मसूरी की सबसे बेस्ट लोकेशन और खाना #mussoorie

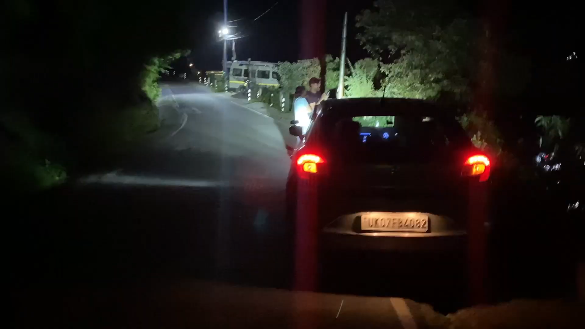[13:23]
तो रस्ते में थोड़ा स्टॉप करके बांडोगंज तो क्रॉस कर लिया, रस्ते में थोड़ा कार रोक के अभी कुछ फोटोग्राफी करते हैं।
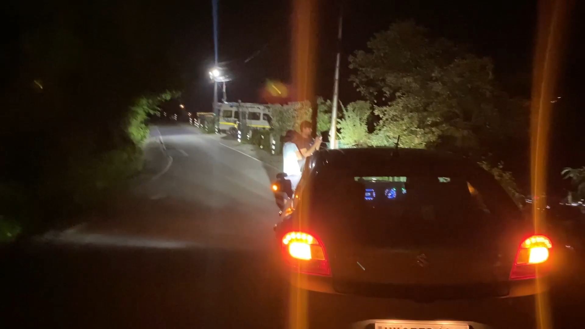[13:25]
राइट साइड में मसूरी बिल्कुल क्लियर दिख रही है,